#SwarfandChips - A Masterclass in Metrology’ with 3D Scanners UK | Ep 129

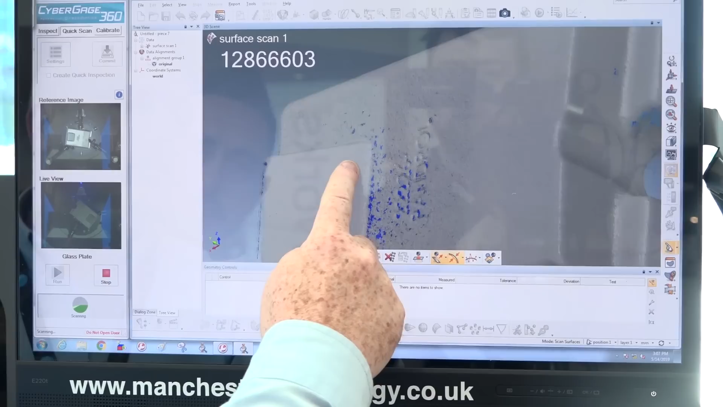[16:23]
the colour map, the section cutting, all the information that you require from the part.